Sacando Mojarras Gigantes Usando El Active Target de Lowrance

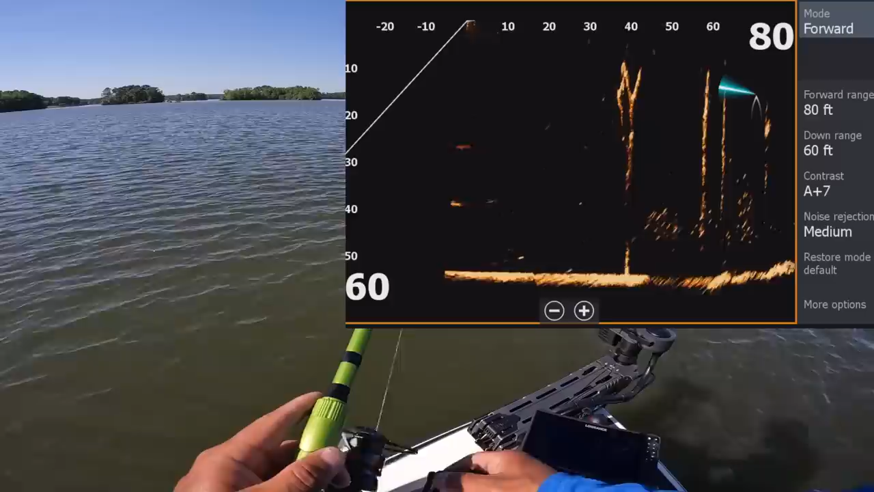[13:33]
mira esa ton repa repa repa
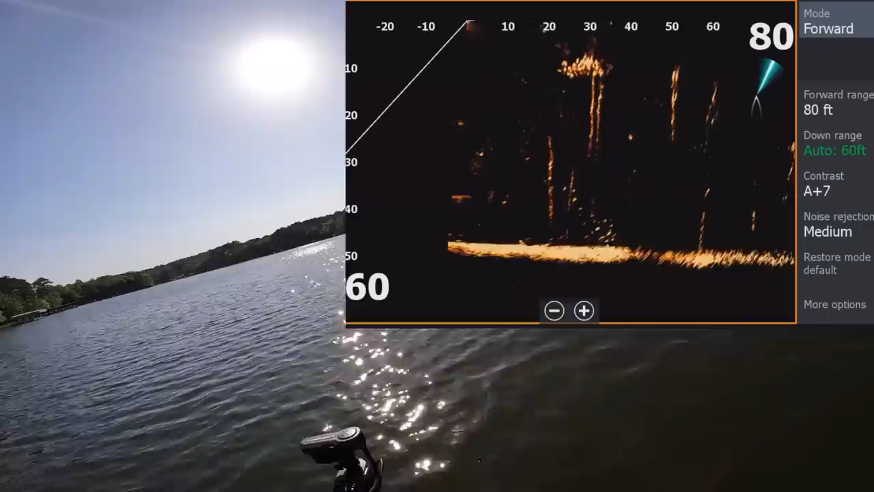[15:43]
Todos esos son crappy Está gordito